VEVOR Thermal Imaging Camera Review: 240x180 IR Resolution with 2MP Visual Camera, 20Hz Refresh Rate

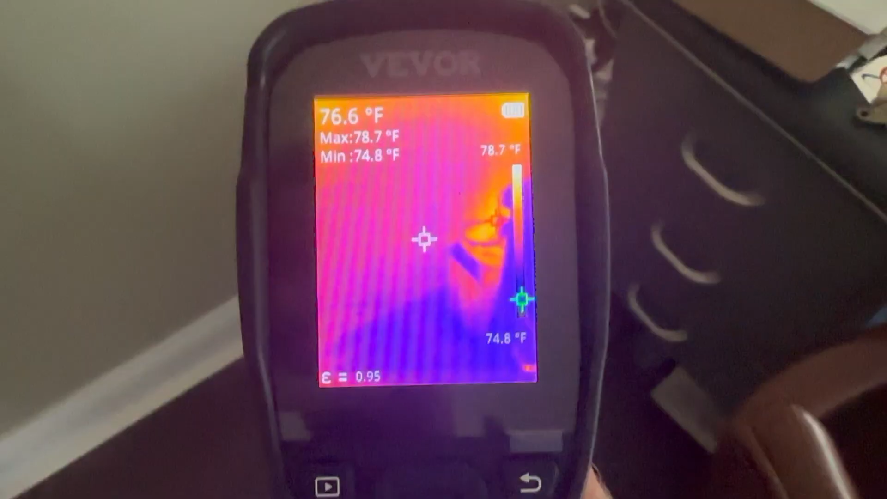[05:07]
On screen: spot 76.6°F, max 78.7°F, min 74.8°F, scale top 78.7°F, scale bottom 74.8°F
Down here is an old computer, a G4, that I haven't used in months.
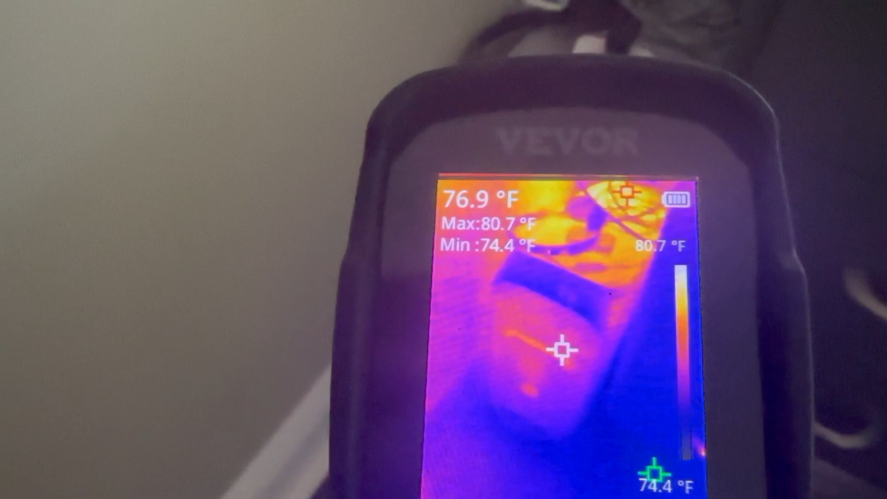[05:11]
On screen: spot 76.9°F, max 80.7°F, min 74.4°F, scale top 80.7°F, scale bottom 74.4°F
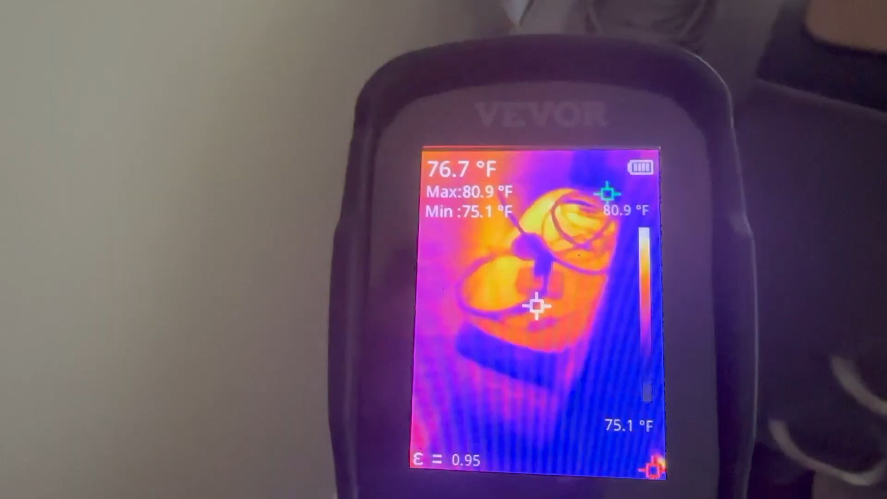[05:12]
On screen: spot 76.7°F, max 80.9°F, min 75.1°F, scale top 80.9°F, scale bottom 75.1°F
And even though it is off, it is plugged in and it is using electricity.
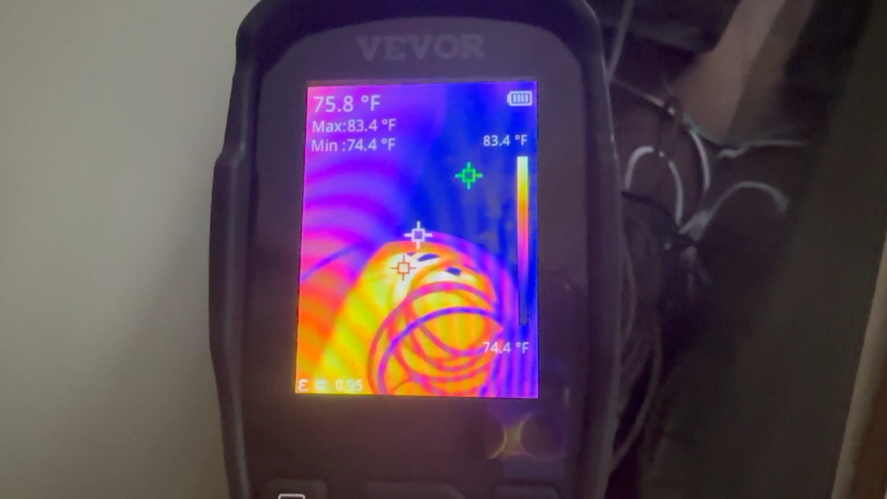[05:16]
On screen: spot 75.8°F, max 83.4°F, min 74.4°F, scale top 83.4°F, scale bottom 74.4°F
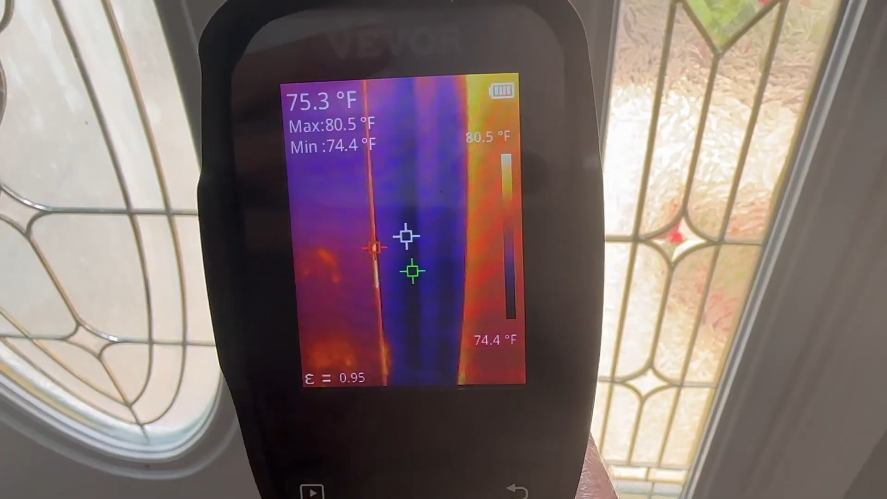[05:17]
On screen: spot 75.3°F, max 80.5°F, min 74.4°F, scale top 80.5°F, scale bottom 74.4°F
Here's a seal around the front door. You can see we're losing some efficiency around this for sure.
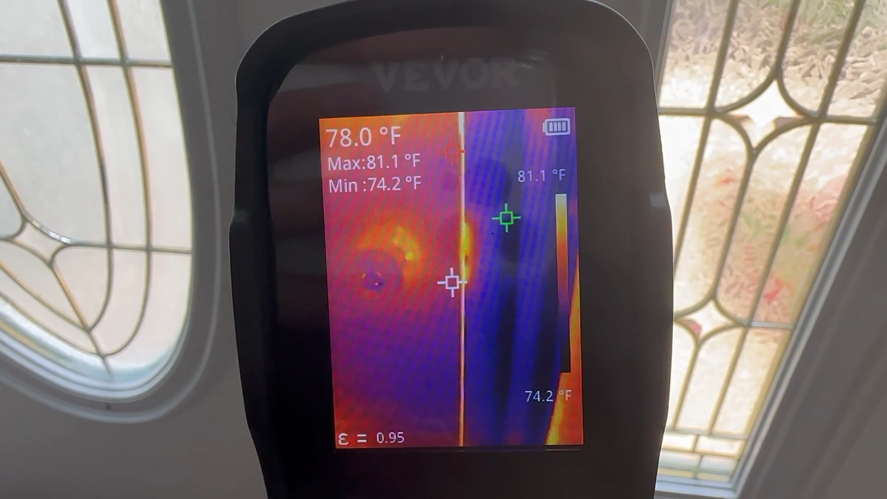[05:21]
On screen: spot 78.0°F, max 81.1°F, min 74.2°F
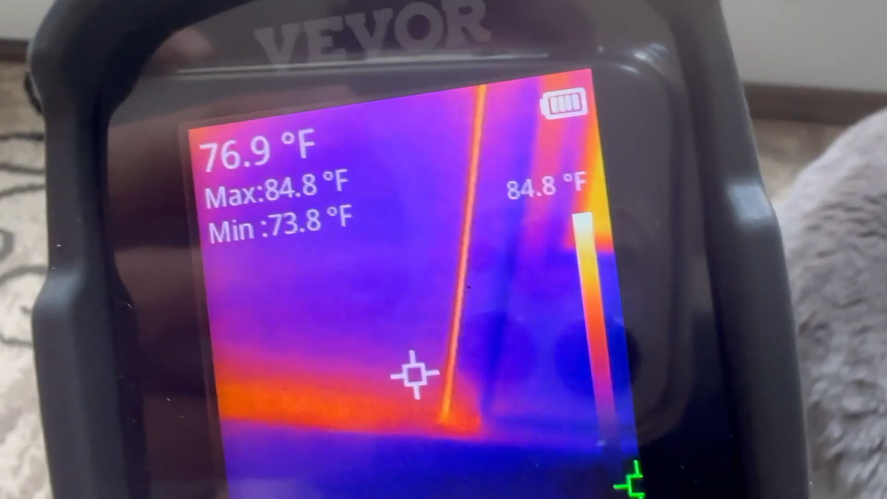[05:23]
On screen: spot 76.9°F, max 84.8°F, min 73.8°F
Definitely along the bottom as well.
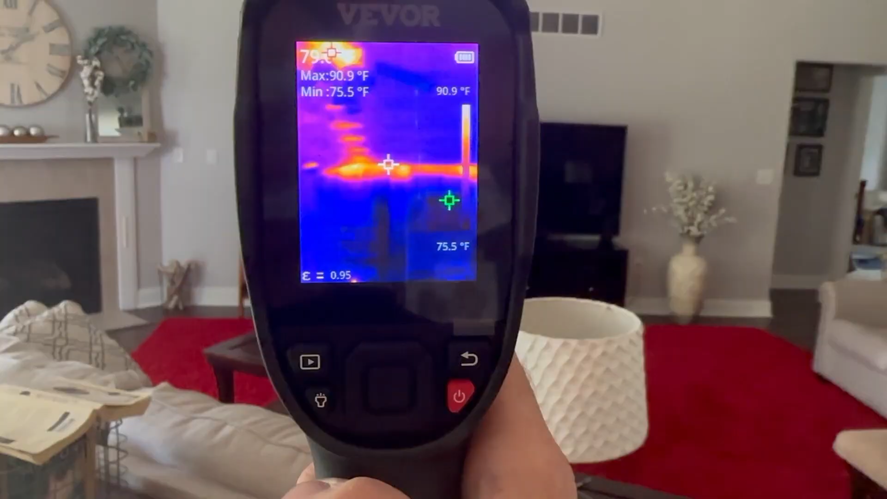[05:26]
On screen: max 90.9°F, min 75.5°F, scale top 90.9°F, scale bottom 75.5°F
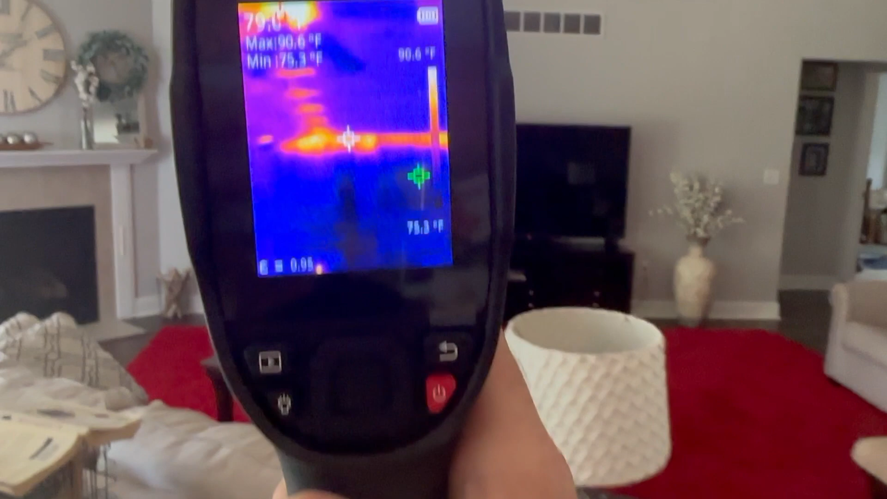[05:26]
On screen: max 90.6°F, min 75.3°F, scale top 90.6°F, scale bottom 75.3°F
So before we go out to the garage and I'll show you some automotive uses for this tool, let's do a quick run through of the menus.
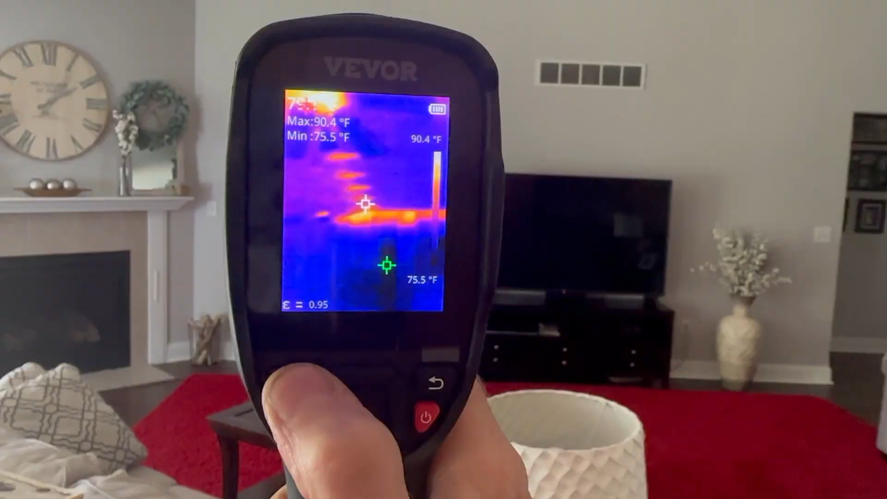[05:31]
On screen: max 90.4°F, min 75.5°F, scale top 90.4°F
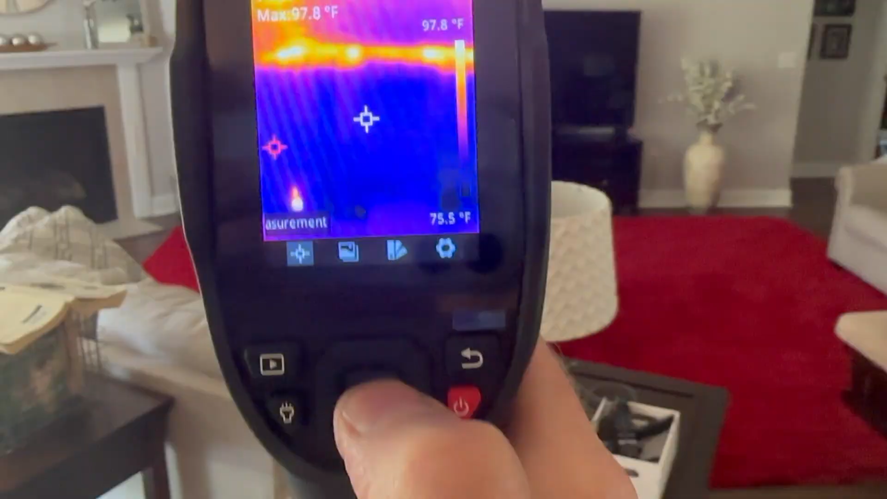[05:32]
On screen: max 97.8°F, scale top 97.8°F, scale bottom 75.5°F
First, we have measurement where you can control the center spot. You've got your hot spot, your cold spot, or you can have nothing on there if you wish.
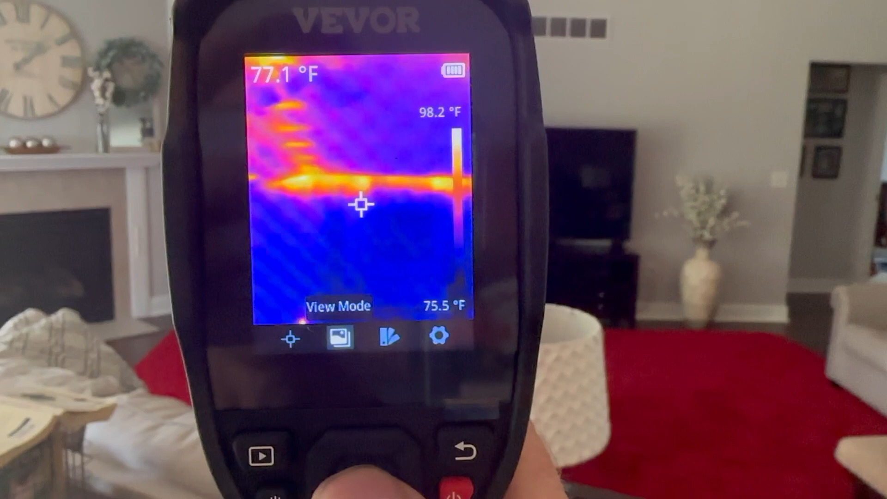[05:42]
On screen: spot 77.1°F, scale top 98.2°F, scale bottom 75.5°F
Next, there's different view modes. Fuse, which is an overlay of what you actually see in real life combined with a thermal imaging. There's a picture in picture.
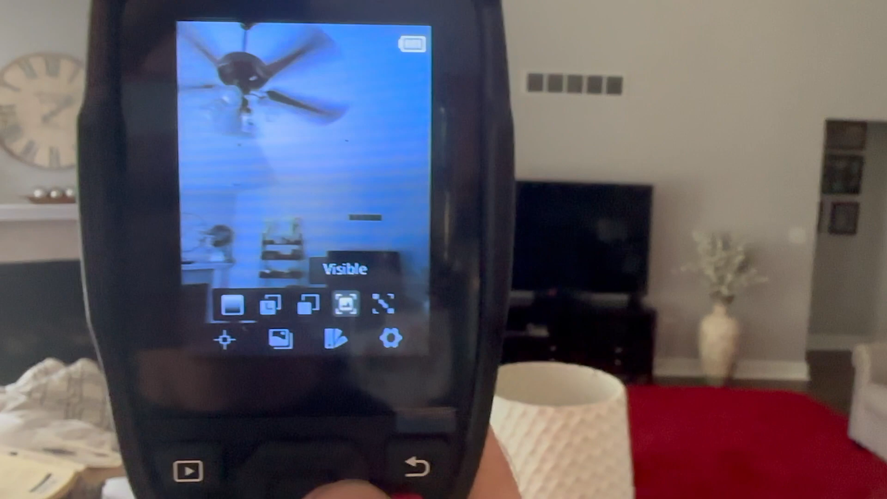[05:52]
And here's just the regular light. And alignment, which I'm not exactly sure what this does yet.
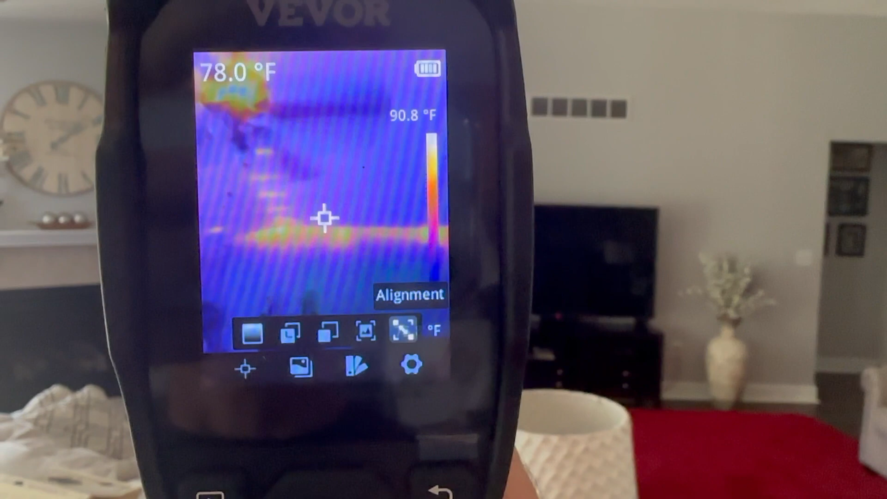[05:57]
On screen: spot 78.0°F, scale top 90.8°F
It looks very similar to fuse, except there's a way to adjust it from 0.5 up to 3.
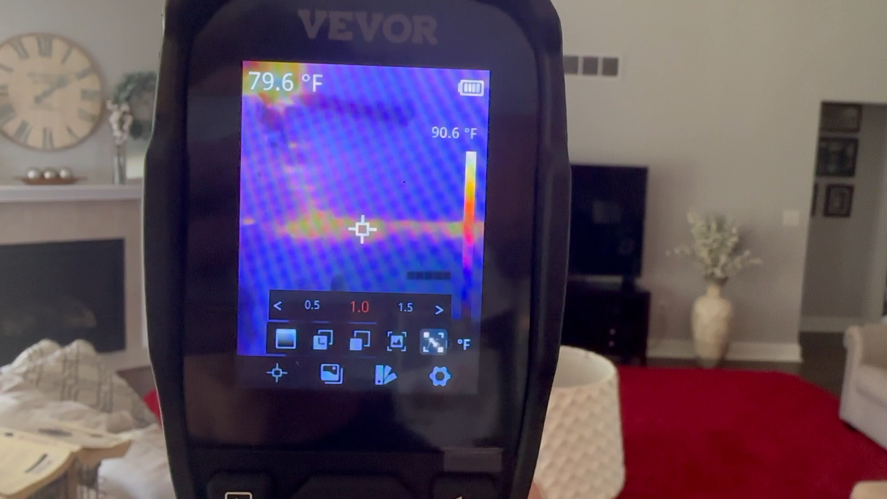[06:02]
On screen: spot 79.6°F, scale top 90.6°F
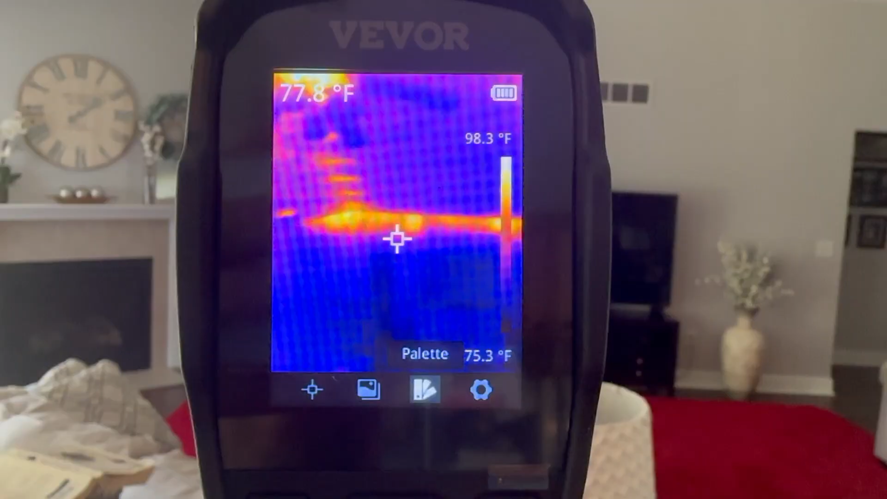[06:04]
On screen: spot 77.8°F, scale top 98.3°F, scale bottom 75.3°F
There's also different pallets you can use. This was my personal favorite, but there is also one where it makes the black hot, the white cool.
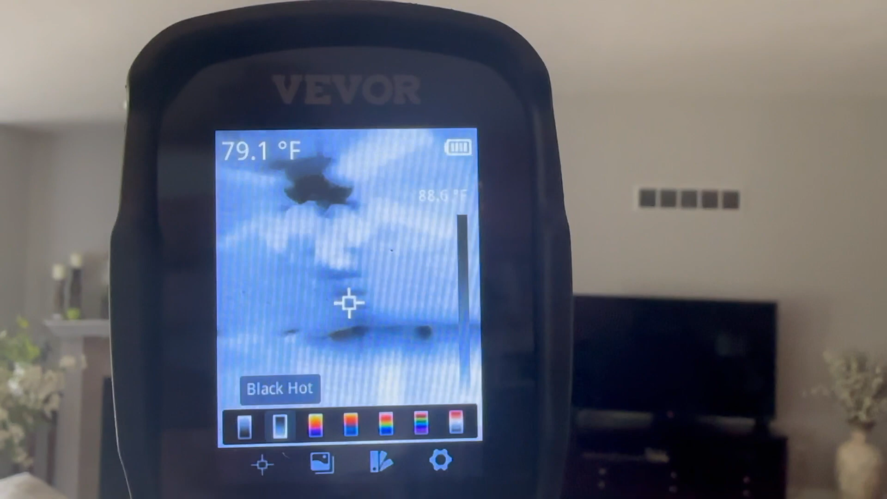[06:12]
On screen: spot 79.1°F
And an opposite, which makes the white hot and the black cool.
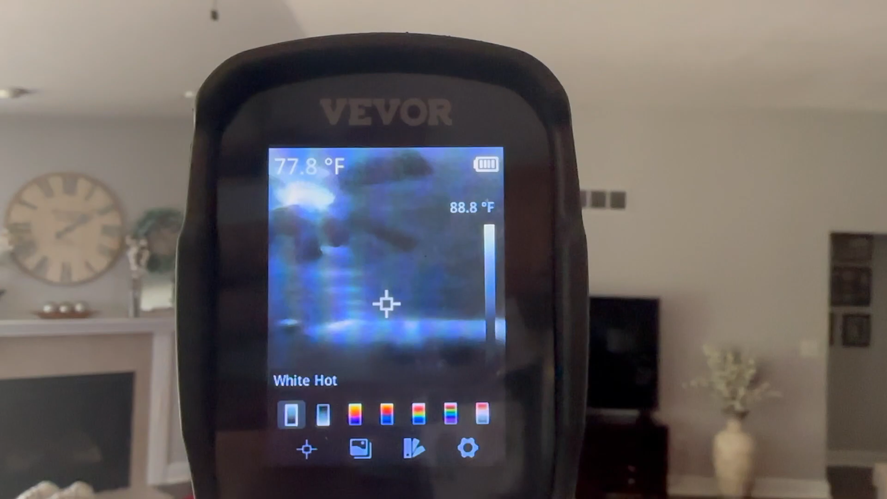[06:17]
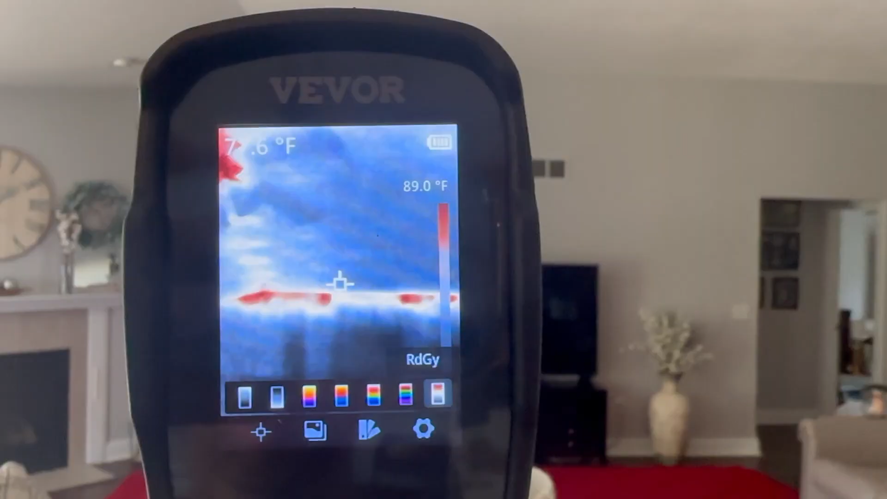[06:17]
On screen: scale top 89.0°F
And there's one that makes the red items hot.